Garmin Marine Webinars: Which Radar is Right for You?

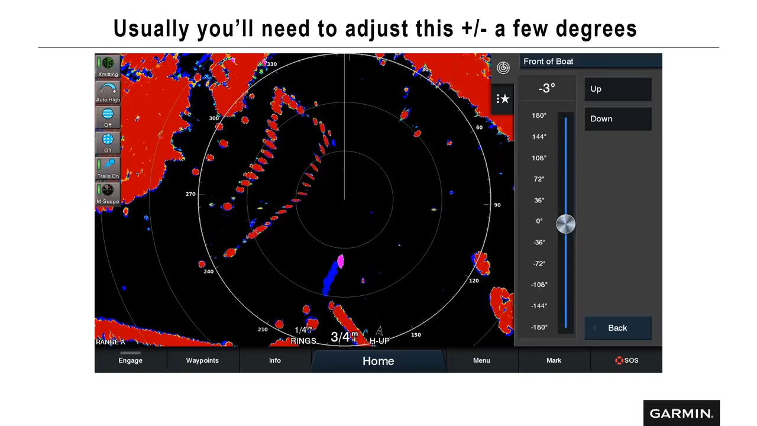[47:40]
Let's say it's a tall building on land and you're fixed. You're sitting still on the water and you're splitting that right down the middle with the bow of your boat. Then you move that heading line over and then that splits the difference. You just need to move it usually just a couple degrees.